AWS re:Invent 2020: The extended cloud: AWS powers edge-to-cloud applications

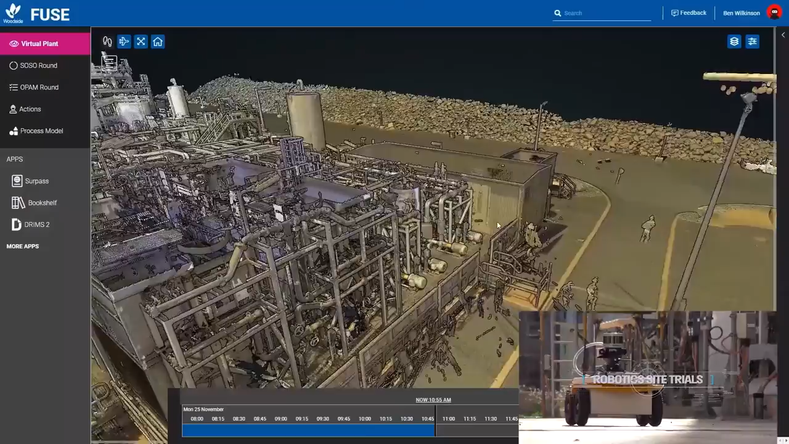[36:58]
So what you're seeing here as you fly in is the LIDAR view of the plant in 3D. And on the lower right hand side, you're seeing Robomaker making these rounds.
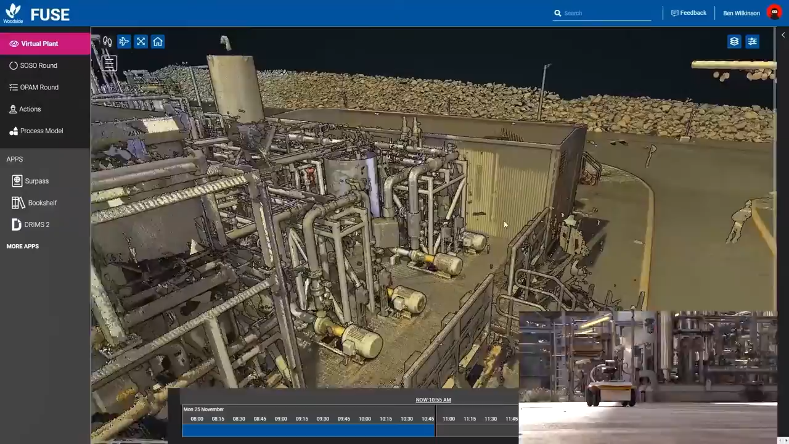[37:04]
That's the Robomaker console that just popped up.
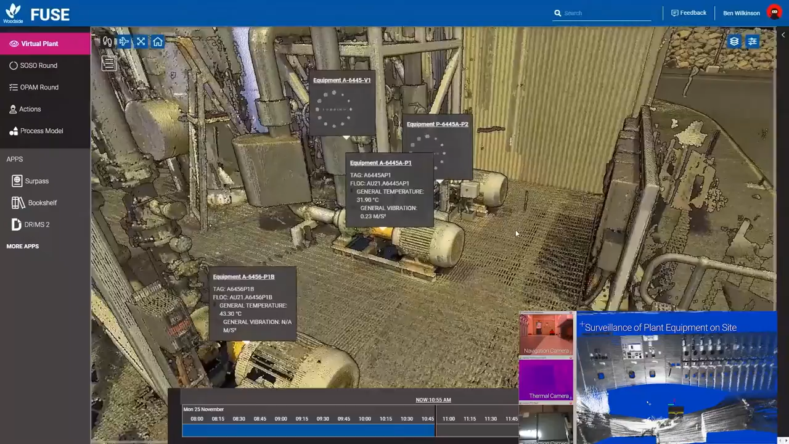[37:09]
As you fly in here, you'll see in real time the IoT data pumping up for these pumps and compressors.
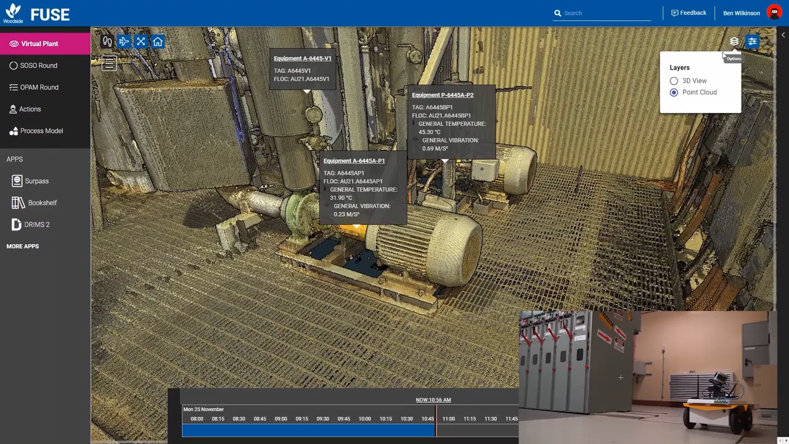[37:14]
And if you take a look closely here, you'll see when they switch to the CAD CAM view, it's slightly different,
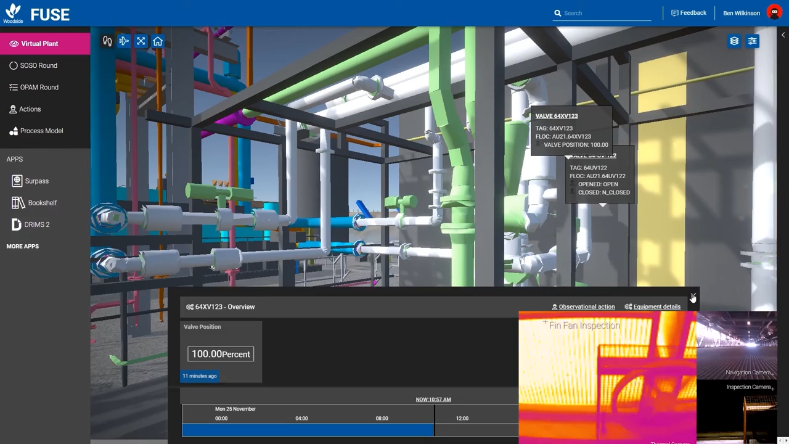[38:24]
And there's the fans with the infrared camera on the robot as it continues its inspection. And, of course, the robot can navigate itself because it's got all of those features I talked about before in RoboMaker for them.
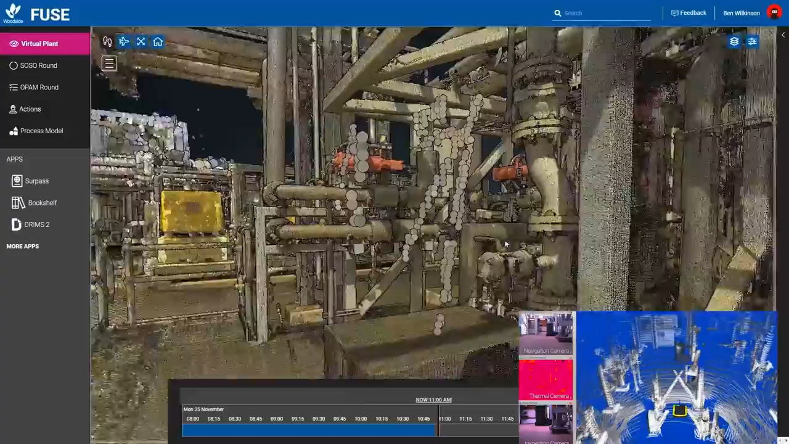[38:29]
And you can see its LIDAR view down there. And now the operator switched back to their LIDAR view.
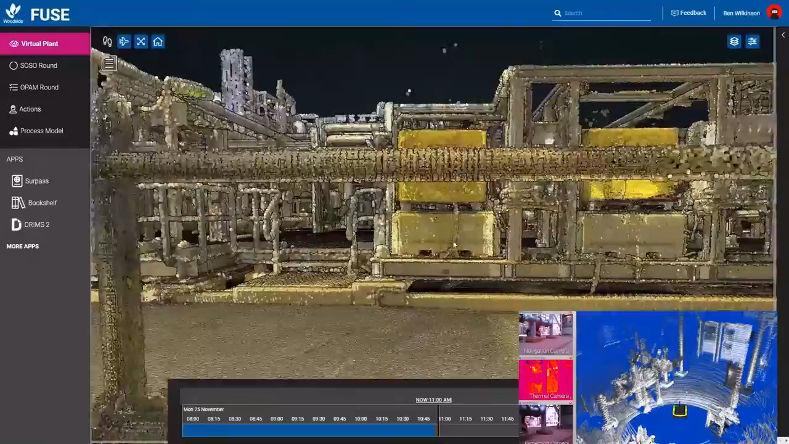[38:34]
They're going to fly over as part of their inspection, take a look at these other compressors.
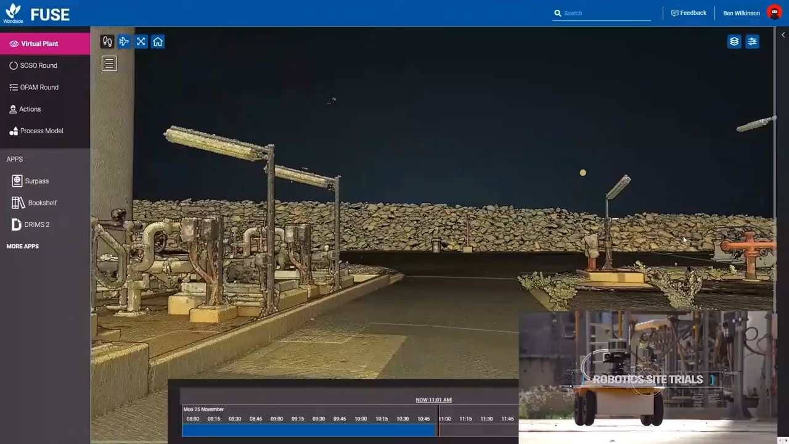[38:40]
Those are people who didn't stand still long enough to be scanned. And the same thing is going to happen here as they come in and get close to these compressors.
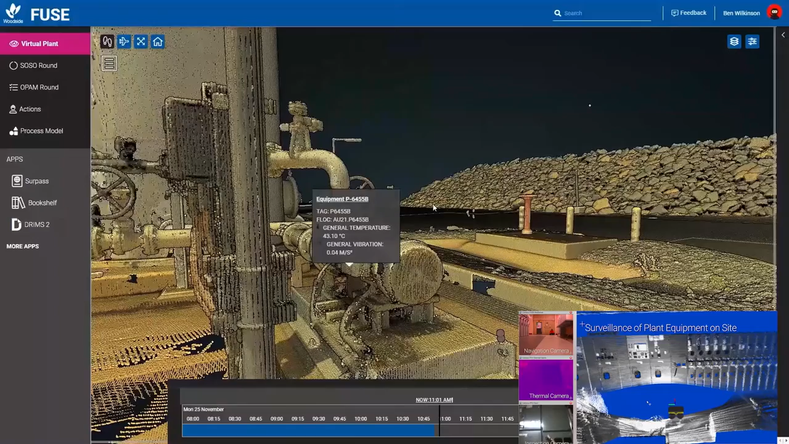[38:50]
The real-time data is going to pop up so the operator can see it and manage it and take action if necessary. And now he's hooking into the camera for that compressor. And you can see it's converted to the oil level on this vial to 87%.
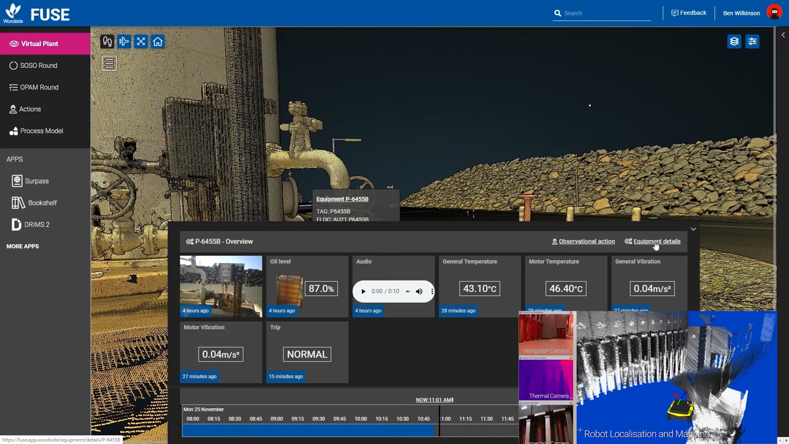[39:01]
And the robot continues down there its inspection of the plant.